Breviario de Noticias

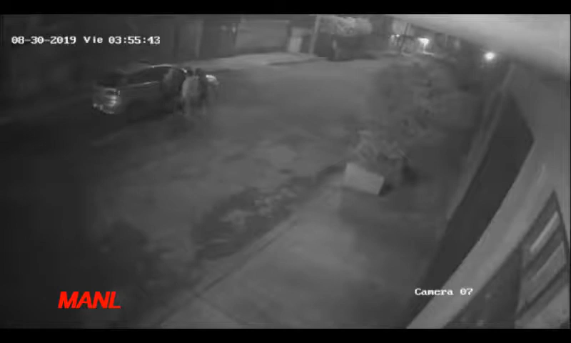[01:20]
Delincuentes son grabados en video en el momento en que roban las llantas de varios automóviles estacionados en el interior de un domicilio en la calle 22 de la colonia Valle de los Reyes, en el municipio de La Paz, Estado de México. Los hechos ocurrieron aproximadamente a las 5 de la mañana del pasado fin de semana,
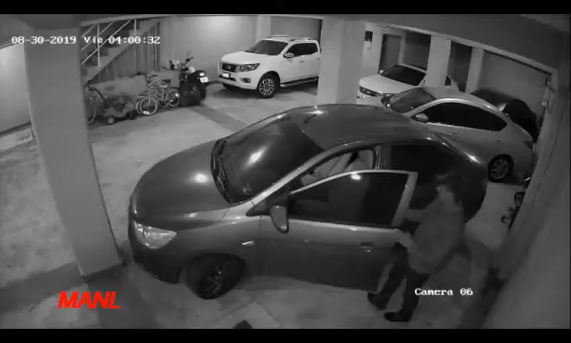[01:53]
mientras los sujetos se desplazaron al interior del inmueble revisando los autos y rápidamente robaron los neumáticos de varios de ellos.